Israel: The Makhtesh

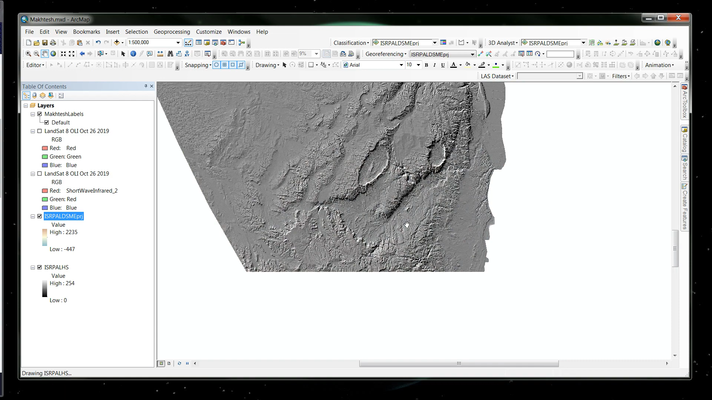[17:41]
We're going to zoom in over here. Here we have mektesh katan, which katan means small in Hebrew. However, we have mektesh gadal, which means large mektesh. Now, if we notice, get my pointer here. Notice this point right here. This is where the softer material broke through,
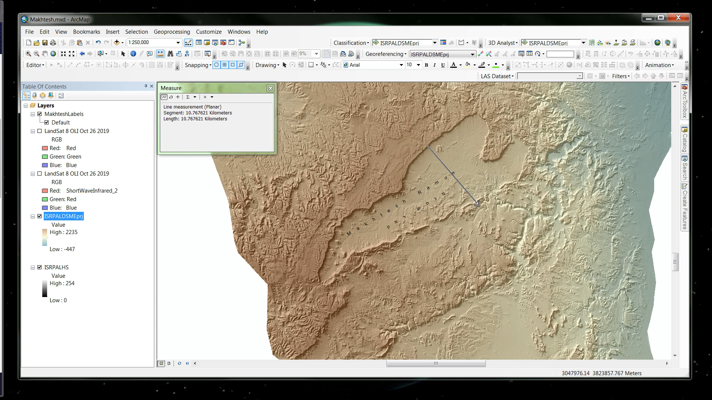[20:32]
Okay, all right, so it's about here. We're talking about 34 kilometers long. And we're talking about 10, 12 kilometers wide at its widest point, okay? So,
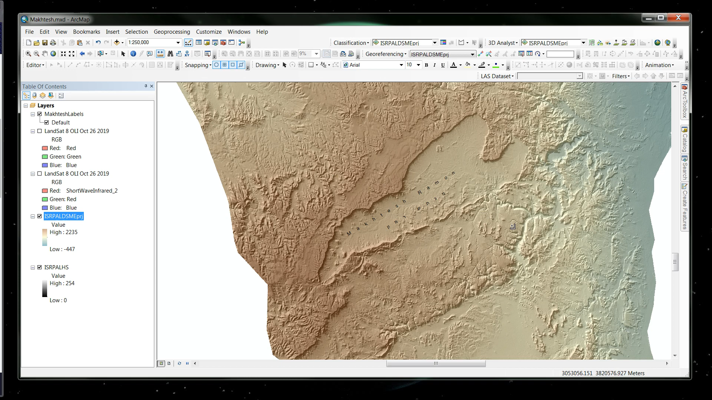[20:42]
very dramatic landforms are created by this rift valley in Israel, all right? Here's a couple other scenes I'm going to show you which look so beautiful.
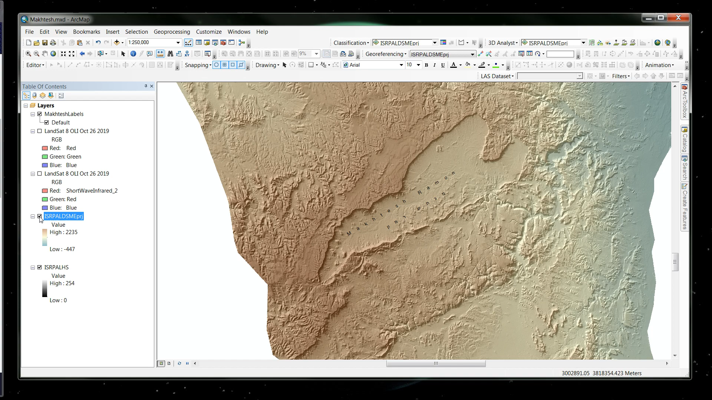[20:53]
It's absolutely gorgeous. This is a Landsat image from October 26, 2019. This is a Landsat image of the mektesh Ramon. But if you notice, you look at all the different colors in the natural. This is this particular Landsat image I have in red, blue, and green, which is visible light.
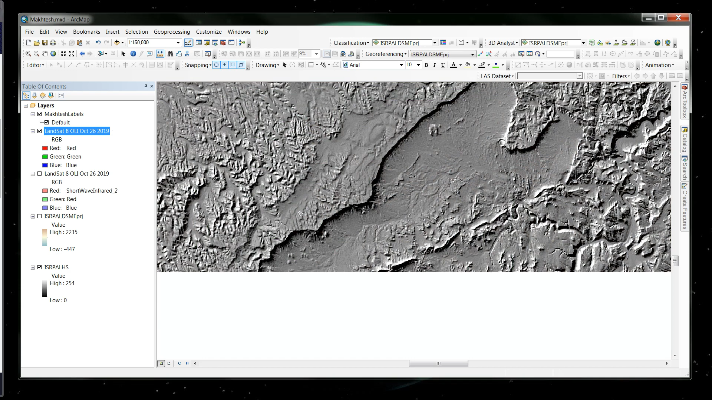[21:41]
All right, and I'm going to turn off. I'm going to change the transparency back to zero so you actually see it opaque. Look at those colors. Are those not beautiful? Just beautiful.